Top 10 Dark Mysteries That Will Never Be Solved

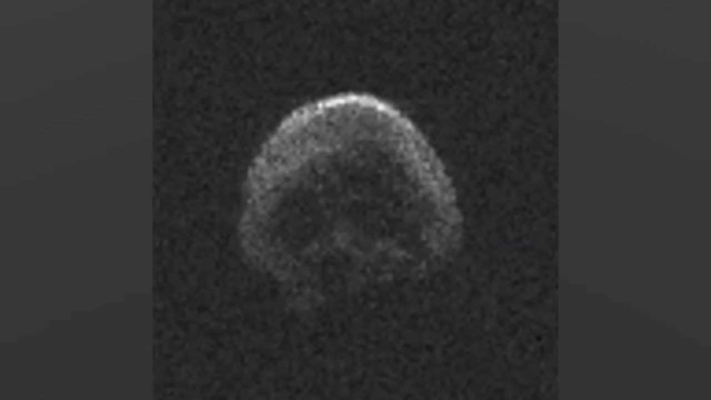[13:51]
This object was captured using the Arecibo Observatory in Puerto Rico on October 30th, 2015. And NASA says that it's likely a dead comet.